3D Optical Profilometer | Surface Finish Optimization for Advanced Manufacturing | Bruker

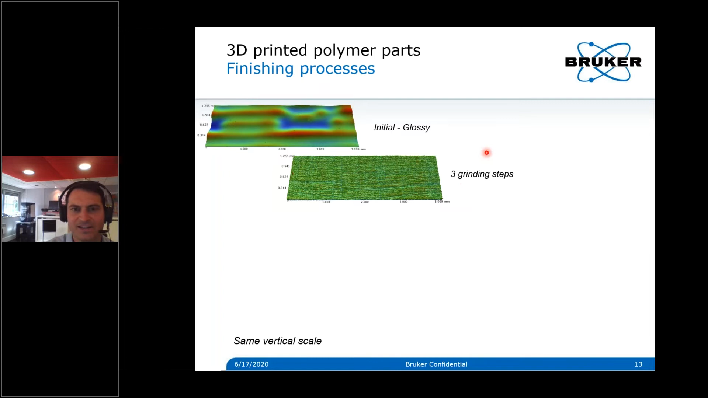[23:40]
get rid of this regular patterns, and you see all the scratches left by grinding indeed. If we start to do some diamond polishing block, we start to create a bit of waviness and start to remove the scratches, but not that much. So for that, we need to really go to the polishing part where we start and see that we're getting rid of, let's say, the small scratches. The big scratches still remains. And finally, with the polishing clauses,
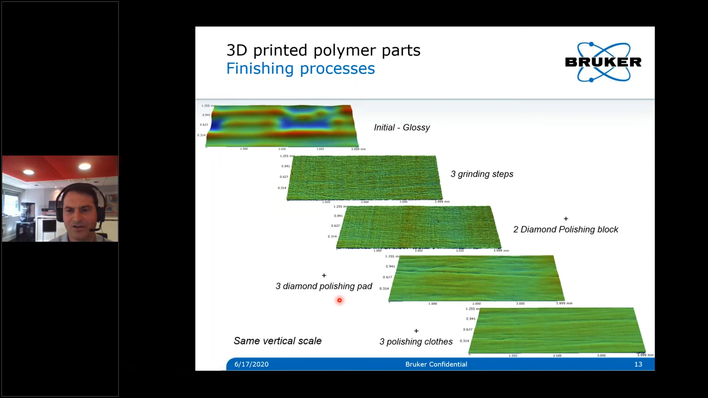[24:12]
we are getting almost there and get a smoother surface that looks, at least here, visually homogeneous. So from there, again, we will use the processing of data sets to filter out and select the right components.
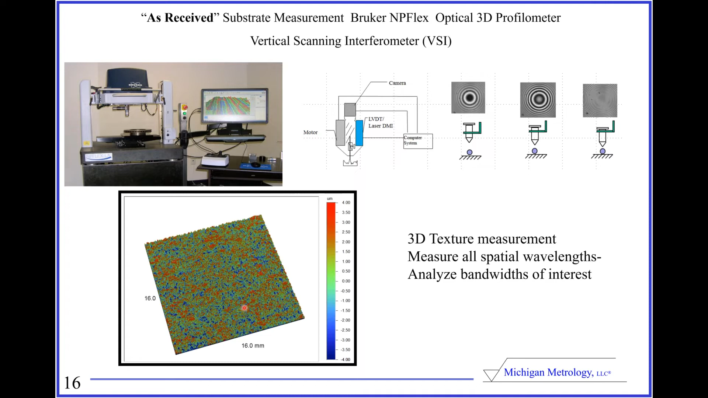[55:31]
But with the newer machines, we can do hundreds of images all stitched together like shown here, and we could do a 16 millimeter by 16 millimeter image of, you know, this would happen to be of a steel panel. And then we can look at all the different bandwidths. So what we decided to do was, okay, we know there's something going on in the visual final painted sample in this bandwidth of like 0.3 to 1 millimeters.
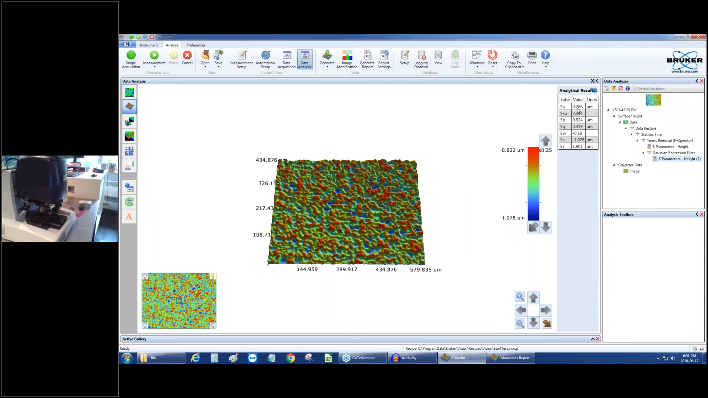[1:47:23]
which are around 0.2 microns, that's very quick.